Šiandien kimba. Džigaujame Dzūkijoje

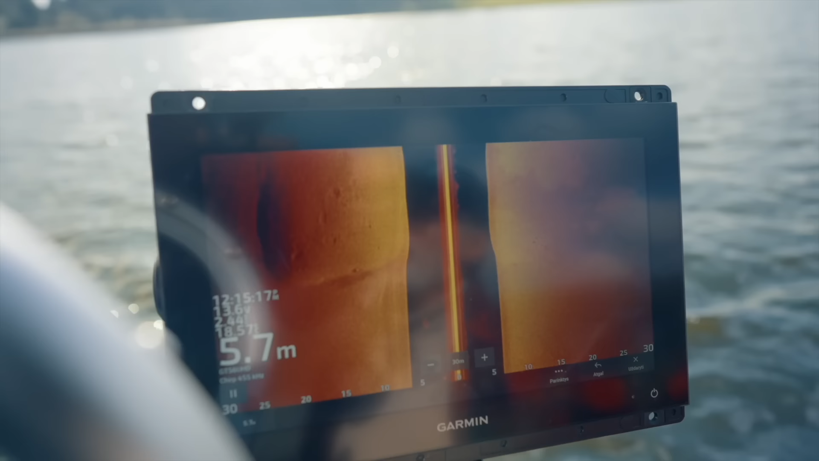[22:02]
On screen: depth 5.7 m
Kaip ir... Lopinys gal negražiai pasakiau, čia lopinys, bet
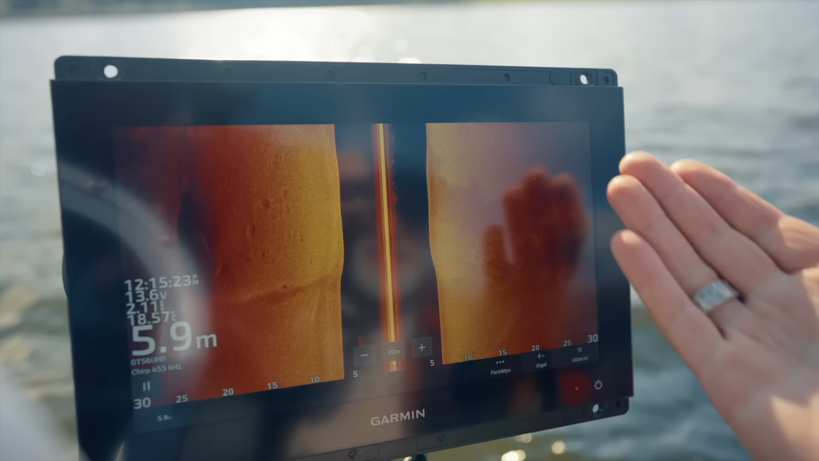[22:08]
On screen: depth 5.9 m
plotelis kieto dugno ir kasgi čia,